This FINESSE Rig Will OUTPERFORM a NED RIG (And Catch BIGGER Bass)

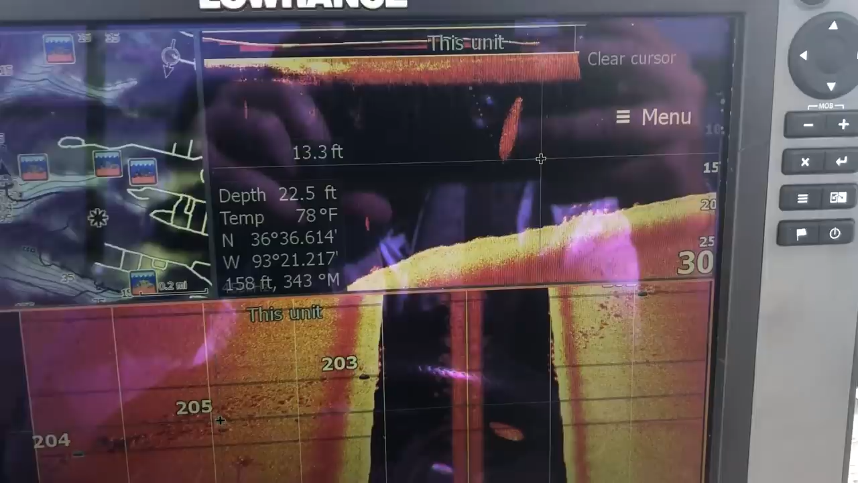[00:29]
On screen: depth 22.5 ft, water 78°F
Looked like there was a whole school on my graph.